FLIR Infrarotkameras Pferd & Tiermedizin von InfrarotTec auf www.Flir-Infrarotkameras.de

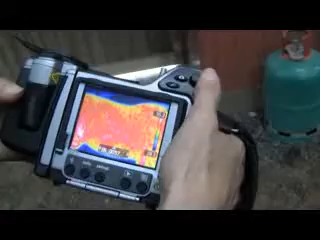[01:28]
it provides the kind of detailed images you need to diagnose these kinds of injuries. You can twist and turn the camera relative to the viewfinder to take pictures in even the most difficult angles.
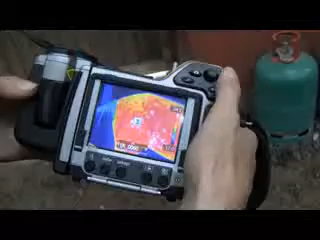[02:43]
The thermal imaging camera is a unique tool to make the invisible visible.